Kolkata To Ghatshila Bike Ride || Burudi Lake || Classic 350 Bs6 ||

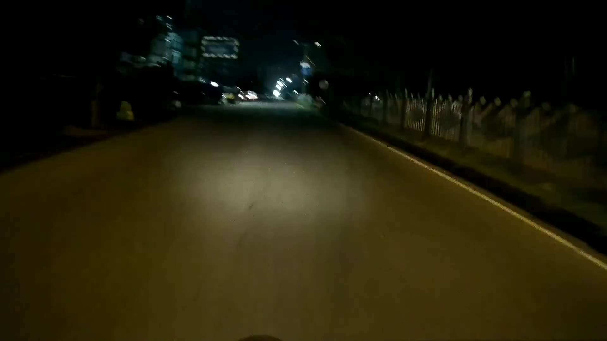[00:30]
अगस्त का राइड अभी निकले हैं घर से। अभी टाइम हो रहा है 4:30 बज गए। सो हेलो गाइस, मैं हूँ अनिमेश,
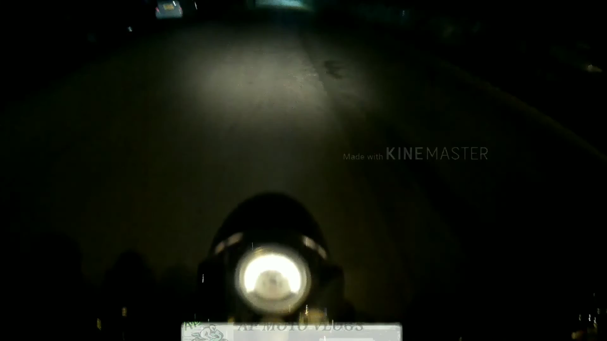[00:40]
वेलकम टू माय यूट्यूब चैनल एवी मोटो ब्लॉग्स। सो गाइस, गुड मॉर्निंग और जय हिंद।
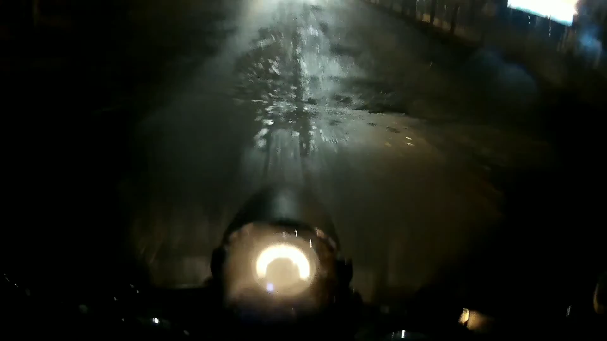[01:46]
सो गाइस, अभी डाउनलॉप क्रॉस किया हूँ, तो एकदम रोड खाली है।
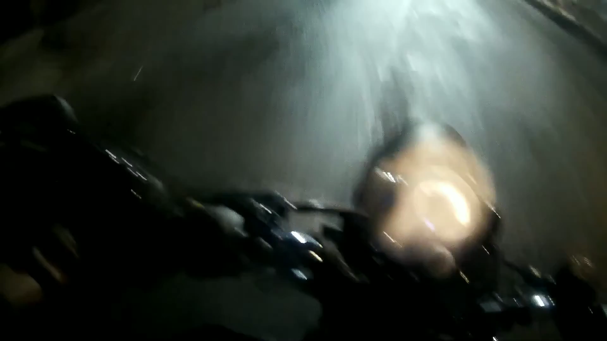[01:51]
जिक्सू को राइड करने के बाद एनफील्ड का क्लासिक चला के बहुत ज़्यादा वाइब्रेशन फील हो रहा है,
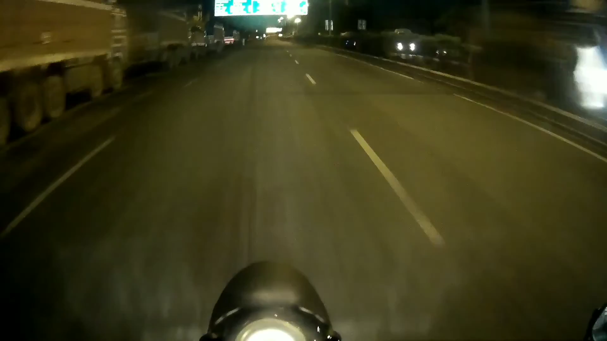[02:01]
मैंने ऐसा लग रहा है, क्योंकि जिक्सर बहुत स्मूथ बाइक है। तो अभी देखते हैं हाईवे में जाके कितना वाइब्रेशन फील होता है। सो गाइस, अभी दक्षिणेश्वर ब्रिज क्रॉस कर रहा हूँ और टोटल राइड होगा 400 किलोमीटर।